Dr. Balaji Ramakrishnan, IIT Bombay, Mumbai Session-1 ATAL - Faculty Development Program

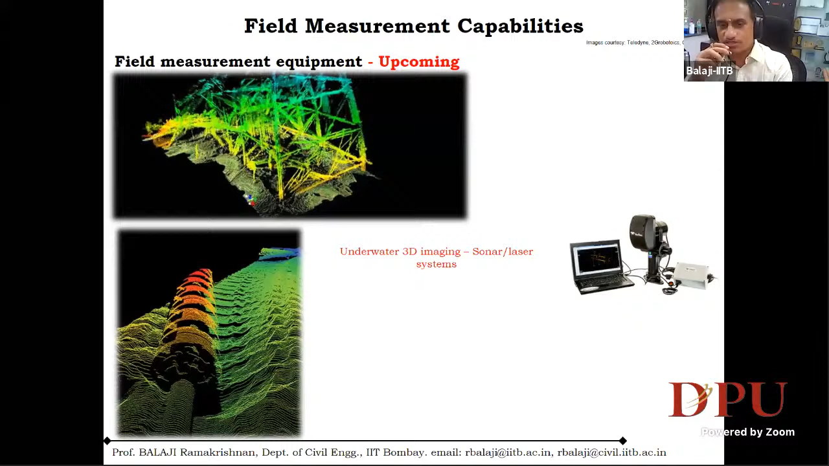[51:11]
but I'll show actual our own case study of using this because we don't have the equipment at the moment at our disposal, but we have hired the services of some private company. I will try to show you maybe how it really helps us in understanding the condition of this marine structure in a murkier condition like that. Yeah, this will be useful in mapping the pipeline orientation, and I'm talking about offshore pipeline. For example, the marine structure may look really very nice above the water level, but then below the water level, it may have kind of corroded and the concrete might have fallen. So all that can be captured to millimeter accuracy or sub-millimeter accuracy using this sonar system.
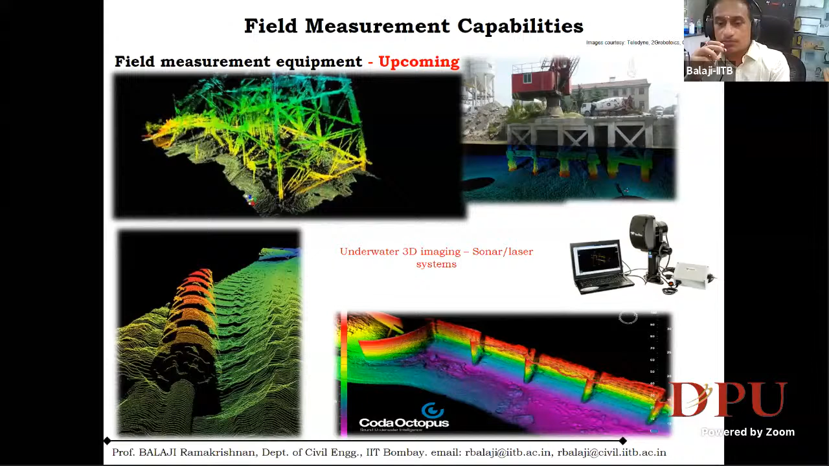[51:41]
They're pretty expensive, of course. Well, so I think that's all about our,